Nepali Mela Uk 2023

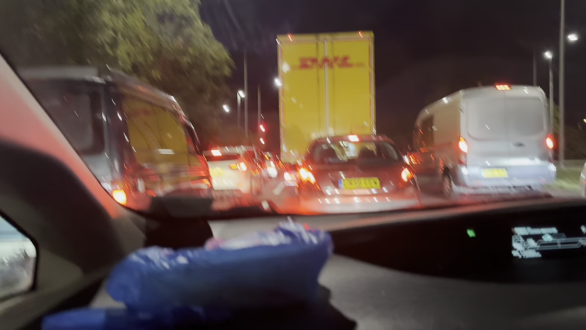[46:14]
रातिको 9 बज्यो 9:05 भइछ घर फर्किँदै ट्राफिक भएछ नेपाली मेलाबाट ट्राफिक जाम